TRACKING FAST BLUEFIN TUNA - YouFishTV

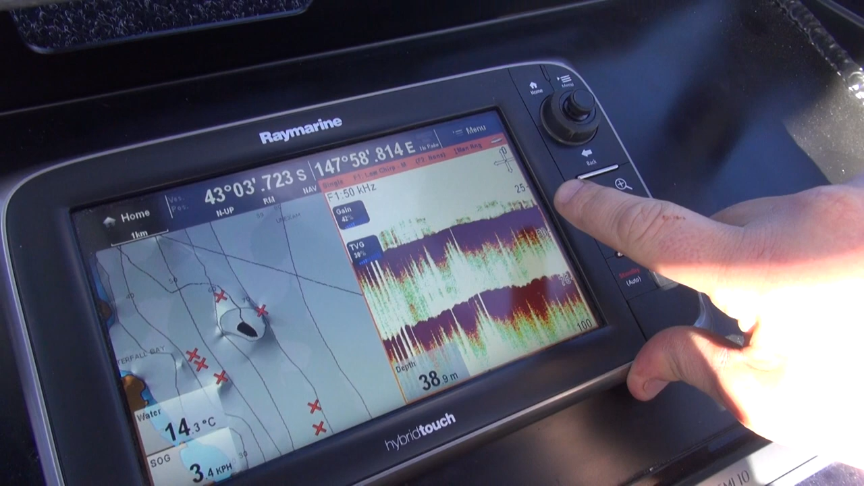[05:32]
On screen: water 14.3°C, speed 3.4 km/h
You can see the circle here. We're on a big structure off the circle. And you can have a look.
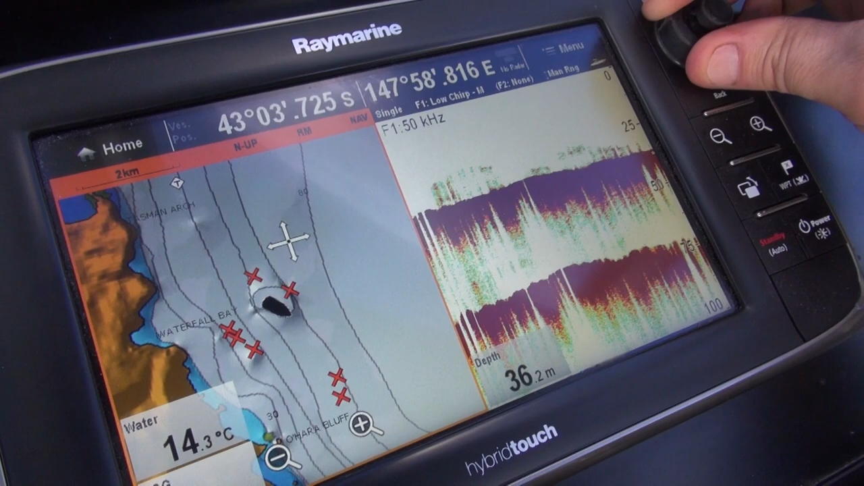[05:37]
On screen: depth 36.2 m, water 14.3°C
We're not far from the ramp. That's where we started.
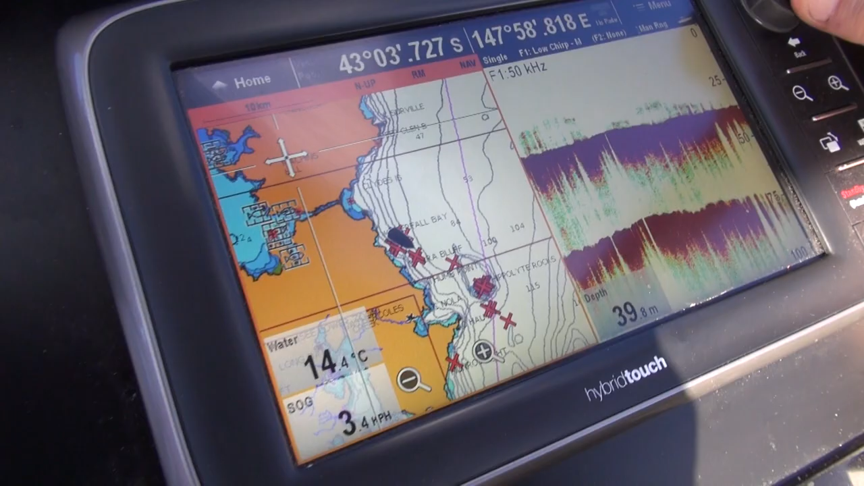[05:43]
On screen: depth 39.8 m, water 14.4°C
And this is where we're meant to be sort of going, right down the Hippolyte and below. So we're right near home.